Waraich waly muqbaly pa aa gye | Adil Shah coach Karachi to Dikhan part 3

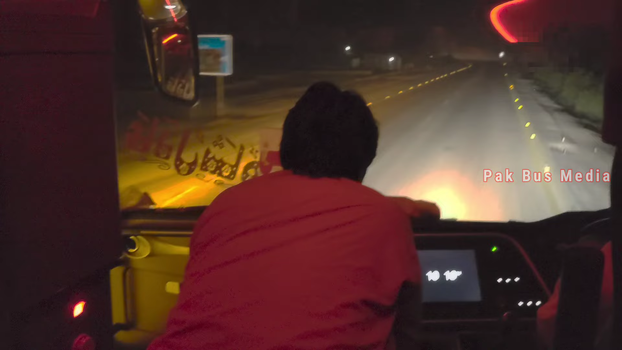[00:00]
अस्सलामु अलैकुम व्यूअर्स, कैसे हैं? उम्मीद करता हूँ कि सब दोस्त खैरियत से होंगे। कराची से डेर इस्माइल ख़ान का हमारा यह सफ़र जारी है। इस वक्त हम भिरिया बाईपास से गुज़र रहे हैं। रात के 10:17 हो रहे हैं। कराची से हम
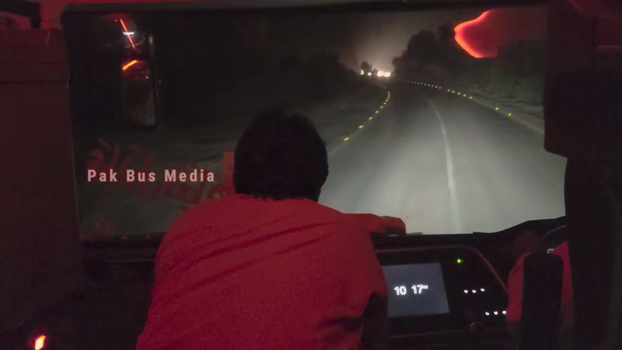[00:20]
5:16 पर निकले थे और रास्ते में हमने मगरिब की नमाज के लिए स्टॉप किया एक, और कुछ स्टॉप हमने मुसाफिरों को उठाने के लिए किए हैदराबाद पर, सकरण पर। उसके अलावा गाड़ी नॉन स्टॉप जा रही है, अभी तक खाने के लिए भी स्टॉप नहीं किया।
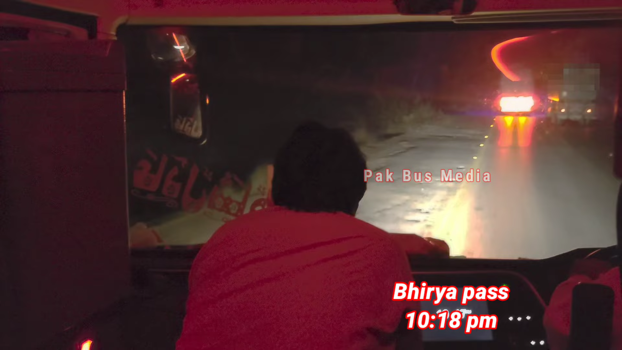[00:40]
गंबट के इर्द गिर्द हम खाने के लिए रुकेंगे। किराए की बात करते चलें तो कराची से डेर इस्माइल ख़ान का ट्रेवल जब मैंने किया था, उस वक्त डीजल की प्राइस
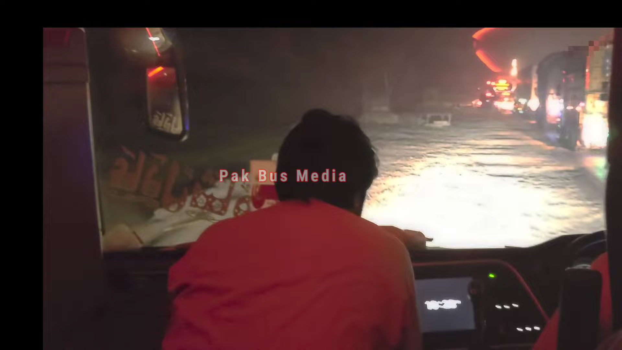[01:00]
टाइमिंग की बात करते चलें तो 4 बजे, 5 बजे और 6 बजे कराची से डेर इस्माइल ख़ान की गाड़ियाँ जाती हैं,
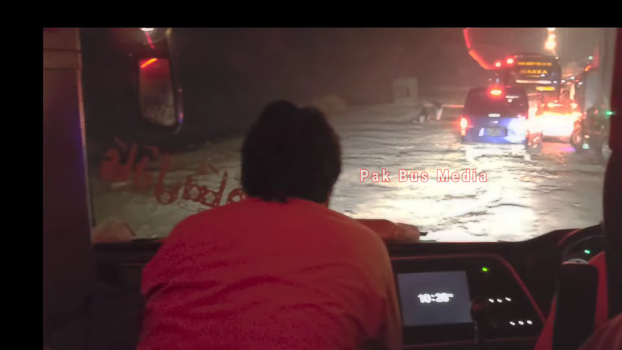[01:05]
और सुबह 11 बजे और 3 बजे डेर इस्माइल ख़ान बन्नू के लिए गाड़ियाँ जाती हैं।
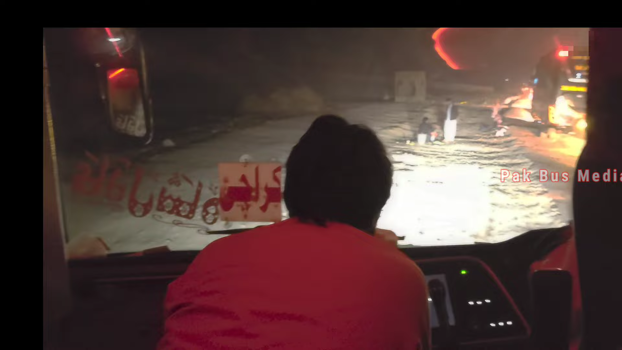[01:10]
इस वक्त हम कंडियारो टुल प्लाज़ा पहुँच चुके हैं। सामने आपको मक्का कोच की हाइगर बस नज़र आ रही होगी,
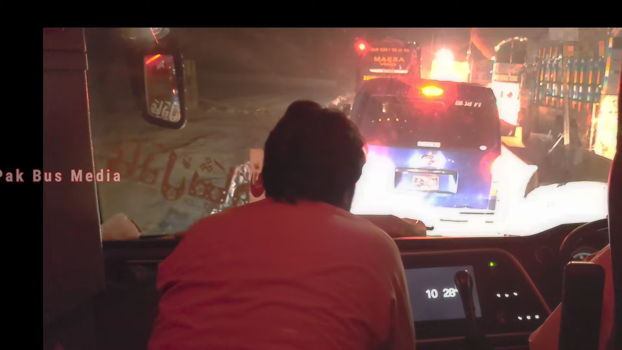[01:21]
हाइगर डबल क्लास, और ये कराची से हारूनाबाद की साइड जा रही है,
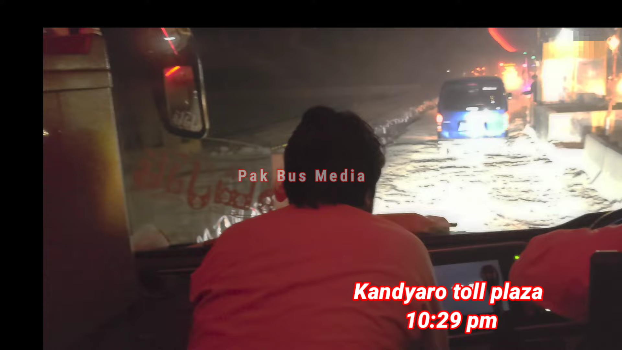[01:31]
और ये कराची से मेरे ख़्याल में 4 बजे के अराउंड निकलती है, 3 बजे के कंफर्म टाइम मुझे नहीं पता, लेकिन ये 3-4 के अराउंड ही निकलती है हारूनाबाद टाइम।
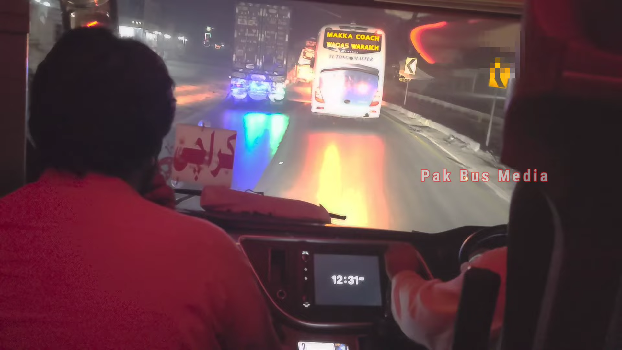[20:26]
दोस्तों हम खैरपुर बाईपास क्रॉस कर चुके हैं,